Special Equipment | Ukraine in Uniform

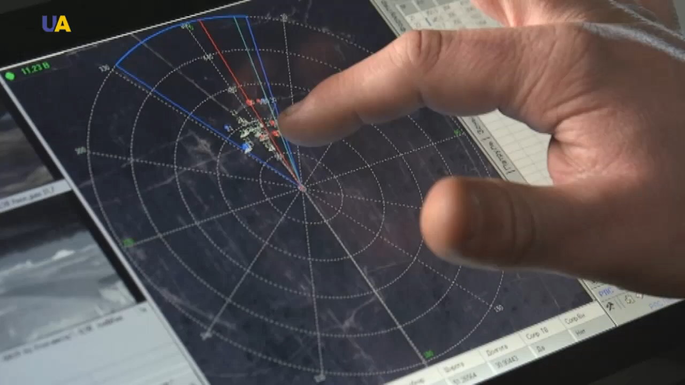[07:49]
The target is immediately displayed on an electronic map. The system is capable of detecting 64 targets at the same time.
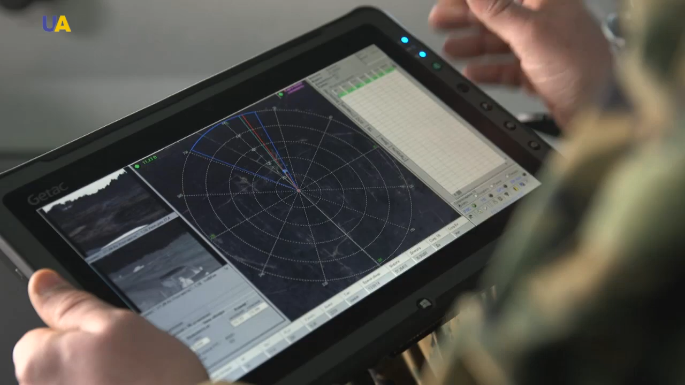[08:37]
At the same time, the two-channel TV camera and the infrared channel mark the detected target.
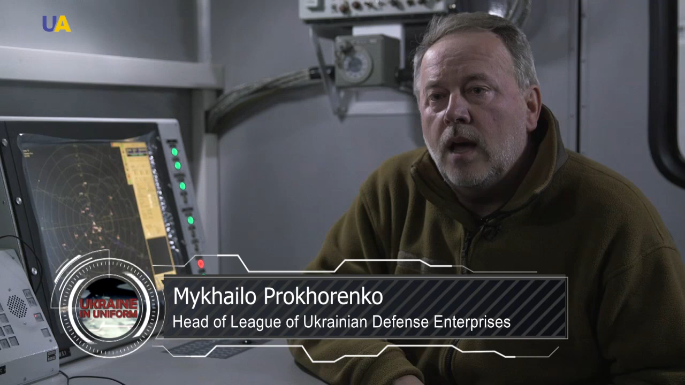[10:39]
This station operates in an automatic mode, detects targets and transmits the information to its users automatically.
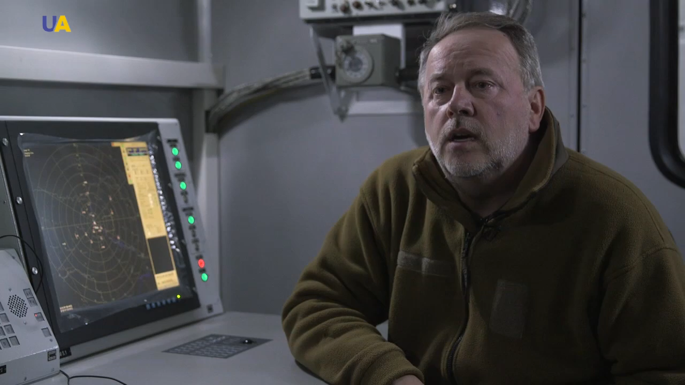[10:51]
It can track up to 256 targets simultaneously. It is excellent in detecting high speed targets. Our Malashit station sees grad salvos very well.